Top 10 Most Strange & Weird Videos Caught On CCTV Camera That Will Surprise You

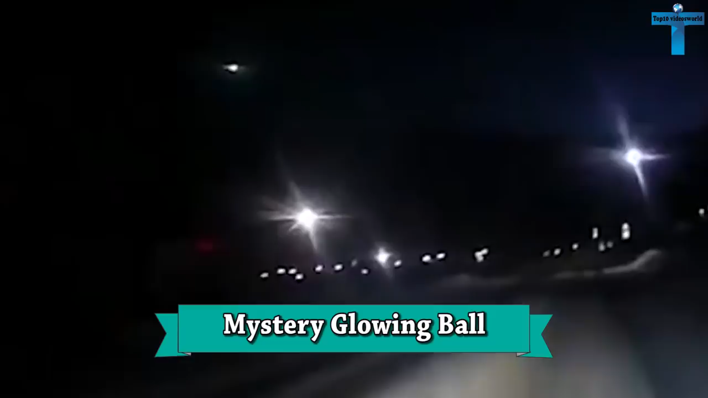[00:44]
Mystery glowing ball. In this footage, a mystery glowing ball was spotted streaking across the Russian night sky close to the site of the largest meteor explosion in modern history.
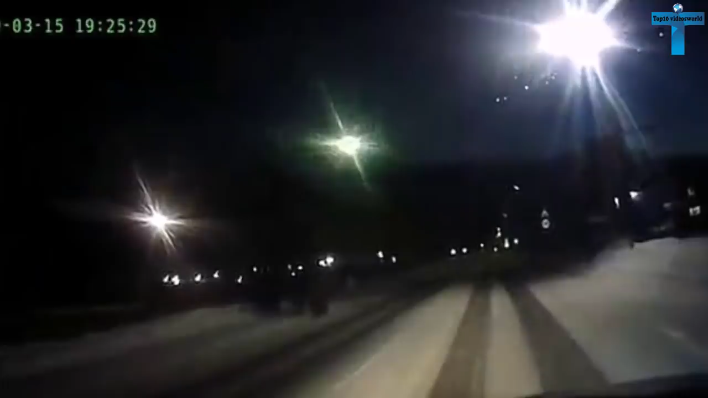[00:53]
A dash cam captured a dazzling flash changing color from green to yellow to orange in a remote area of Krasnoyask region in Siberia. It was spotted near the impact site of the Tunguska meteor that struck the region with the force of 185 Hiroshima bombs in 1908. Experts believe the object seen streaking over the Siberian hills was also a meteor,
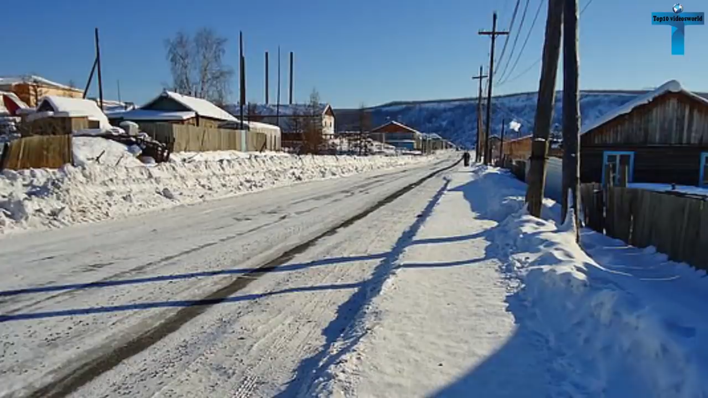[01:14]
but no conclusive evidence has been found so far.
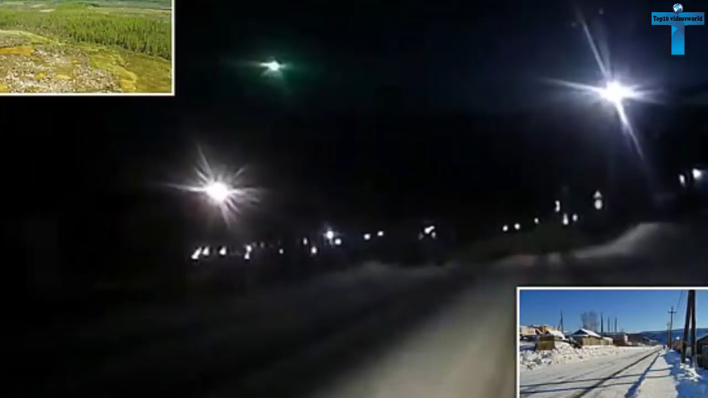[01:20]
The shining body was also seen as far as 250 miles away, but appeared less bright.
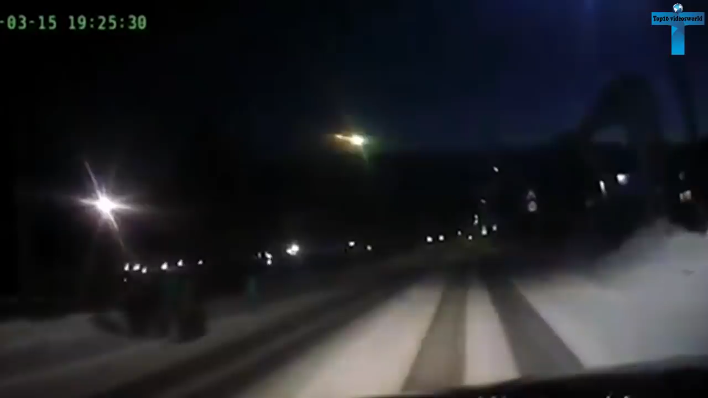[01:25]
Witnesses say it appeared to be heading for a crash landing.